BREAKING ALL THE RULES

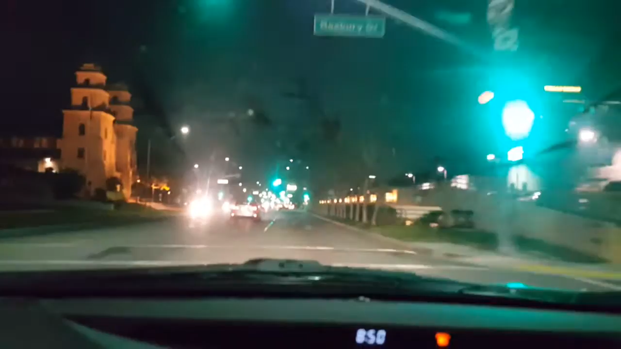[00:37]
Right, or maybe we'll give it up, I haven't decided yet. Okay. So, I need to figure out where you're...
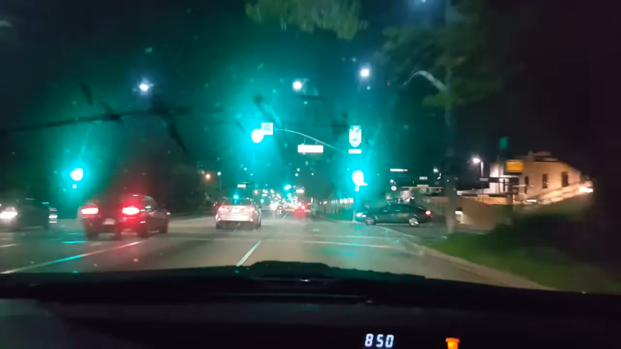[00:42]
In a quarter mile, turn right onto North Cannon Drive. Broadcast, and then call. You're calling somebody, I don't know who you're calling. Are you calling you? I was trying, but... Yeah, 732 number? No, KF. Okay, I have no idea who the hell you're calling. All my essential oils are everywhere. Do me a favor, you can't stop pushing all this into me. It's making me whirl on the road. I nearly hit a car just a minute ago. That's why people are slamming their bright lights on behind me.